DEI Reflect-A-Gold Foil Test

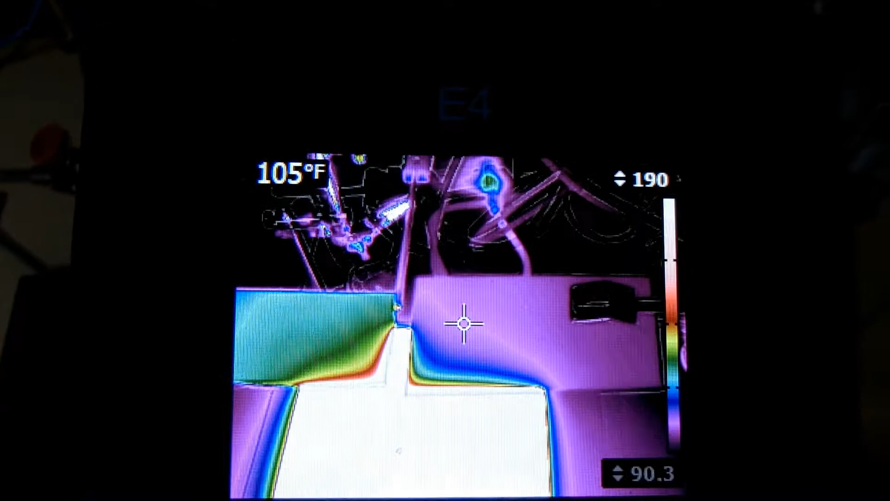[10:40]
On screen: spot 105°F
There were couples reading 165 and rising.
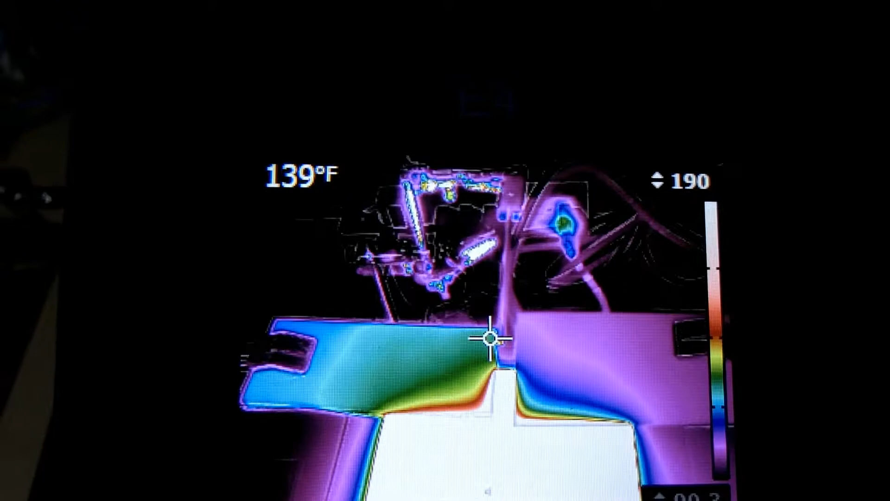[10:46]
On screen: spot 139°F
That would be the tip of it.
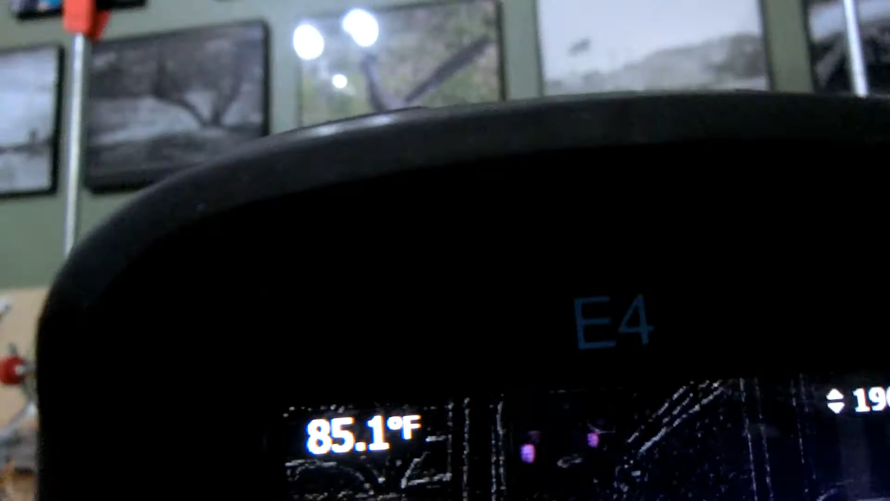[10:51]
E-mistivity would be incorrect for this side, but... Where are we?
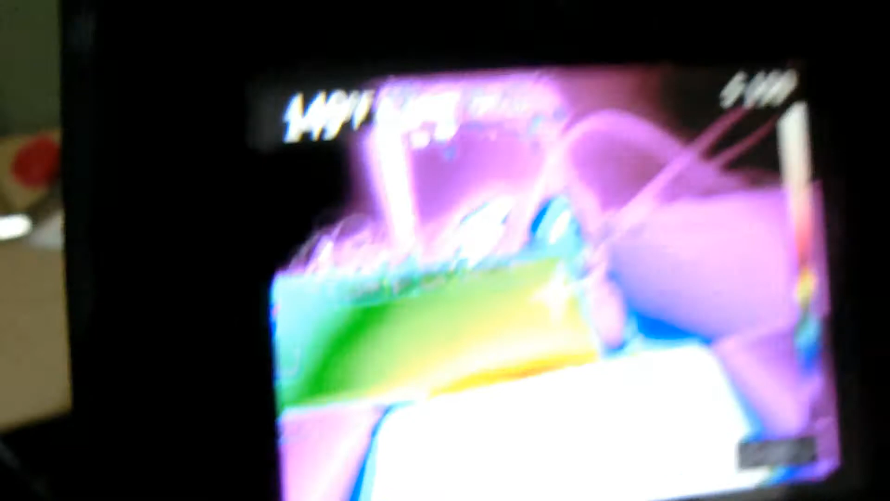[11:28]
And you go up to the top, it's at 108. And this is still climbing 150.